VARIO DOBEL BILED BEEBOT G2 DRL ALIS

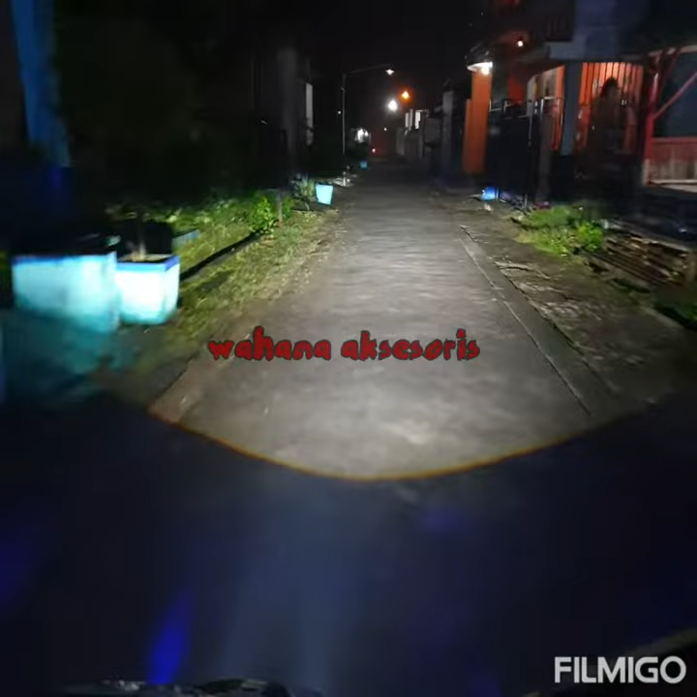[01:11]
kondisi jalan basah habis hujan gilet dibut G2 divario 150 ya double mantap ini sebenarnya